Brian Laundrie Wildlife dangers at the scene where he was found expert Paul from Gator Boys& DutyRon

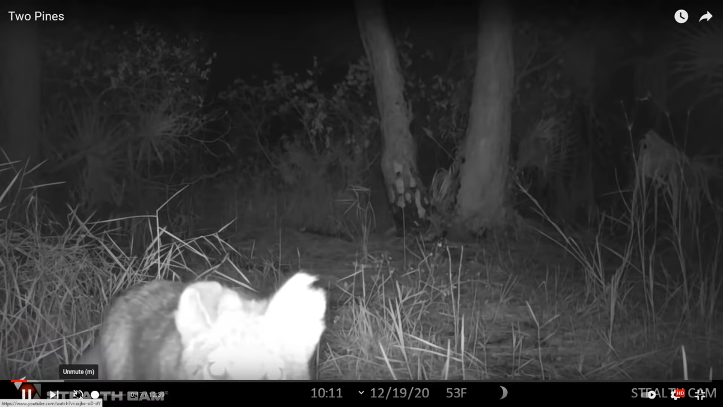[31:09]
Looks like a little puppy, maybe a coyote. Coyote? Yeah, it's.
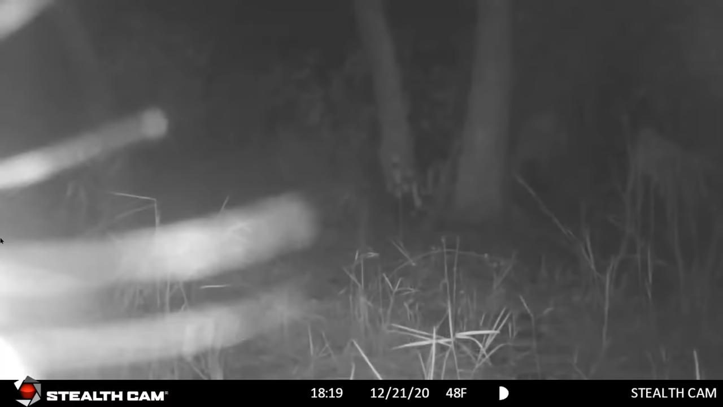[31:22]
I mean, that's. It's gonna run away from you. Raccoon? Yep. Yeah, that ain't gonna do anything. Well, if he's got rabies, he will. I've been. Oh yeah. I've been cornered by a rabid raccoon, and they're nasty.
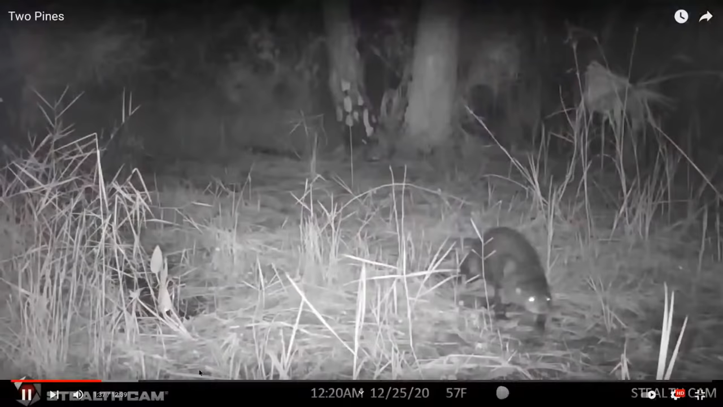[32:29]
That looks like an otter to me. Yeah.
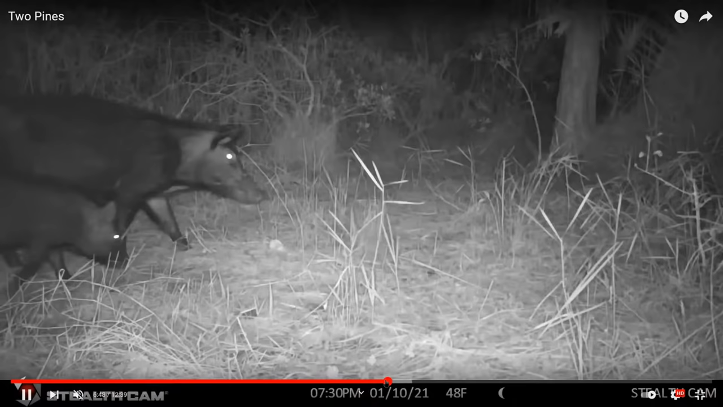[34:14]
Coyotes here, hog. Okay, now these are big boars. Those are boar. And this is at 7:30 at night.